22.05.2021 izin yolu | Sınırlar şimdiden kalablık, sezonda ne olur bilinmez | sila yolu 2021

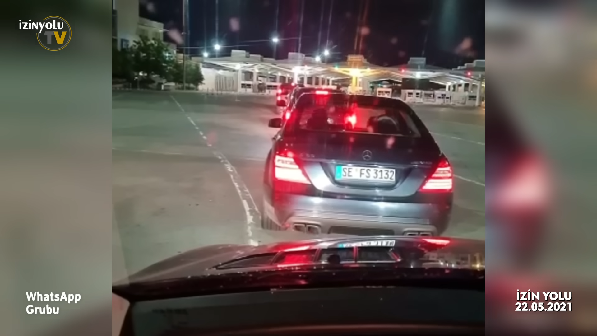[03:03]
Şu anda Türkiye'de gümrükteyiz. Önümüzde yaklaşık 10 araç, 10-15 araç var. Genelde sakin. Çok şükür buraya kadar geldik. Herkese hayırlı yolculuklar. Şimdi istikamet İstanbul.
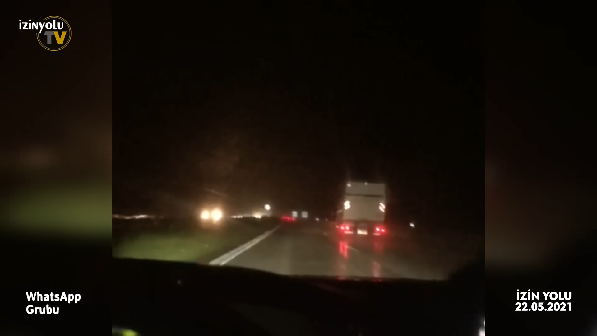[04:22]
Merhaba Sınayolu. Pasuğu 60 kilometre kaldı. Hava yağmurlu. Bütün yolda olanlara hayırlı yolculuklar dilerim. Dikkatli olmalarını dilerim. Evet sayın izin yolu takipçileri, aşağı yukarı 40 dakikadır Avusturya-Almanya arasında, daha doğrusu Almanya-Avusturya arasında kazadan dolayı Stau'da bekliyoruz.
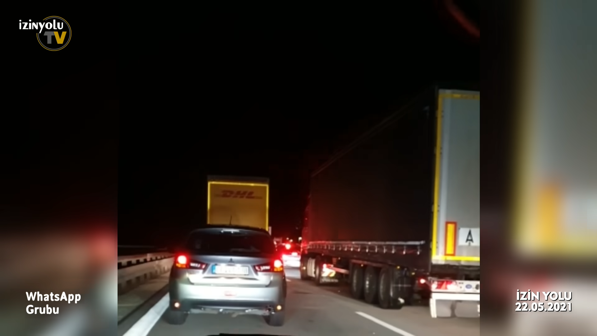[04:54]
Yağmur yok şu anda an itibariyle ama takriben 40 dakikadır burada Stau'dayız. Çok yavaş şekilde trafik ilerliyor. Hayırlı akşamlar. Şu an Almanya'ya girdik. Yollar bomboş. Pek görünmüyor ama kimse yok. Polis falan durduran yok. Hiç kimse yok. Selam arkadaşlar. Şu anda Köln'ün Frankfurt yol üzerinde. Bütün hemen hemen diyebilirim ki bütün yollarda tüm yol tamiri var.